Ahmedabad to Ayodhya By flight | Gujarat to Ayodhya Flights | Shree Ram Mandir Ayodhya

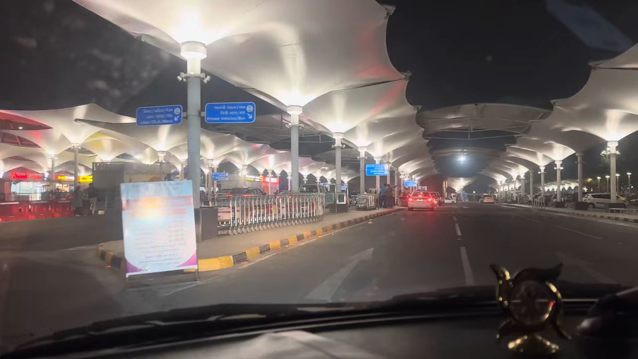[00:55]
पर मैं फर्स्टाइम विजिट करियो हतो अने अहिया अवे ने जोयू तो आपणों आ